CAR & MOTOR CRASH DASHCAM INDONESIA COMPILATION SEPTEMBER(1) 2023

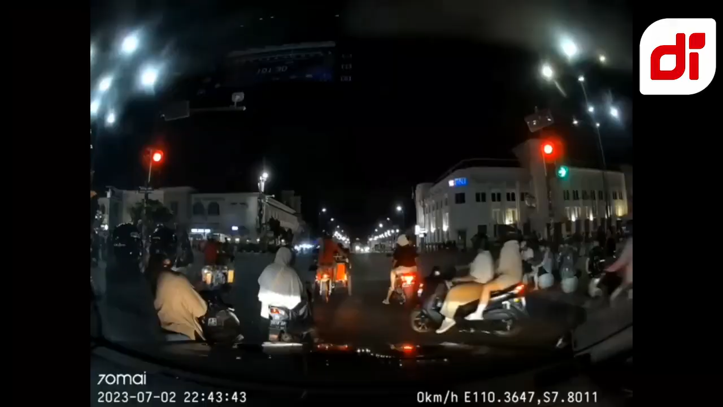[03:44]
Vehicle ahead motion detected. Nggak bisa gue ah ini gimana sih?
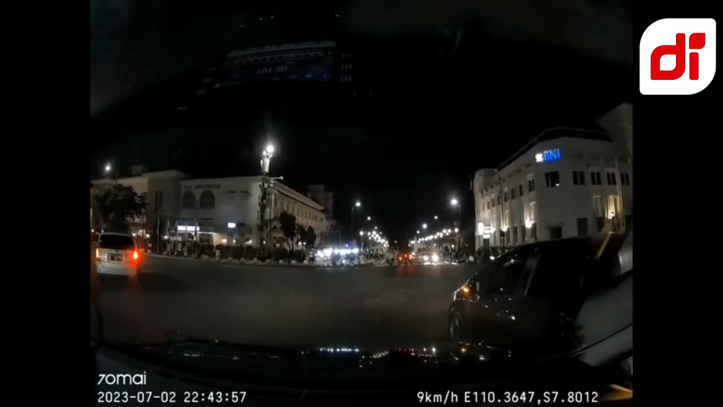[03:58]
Tahu aneh tuh kan? Ya Allah.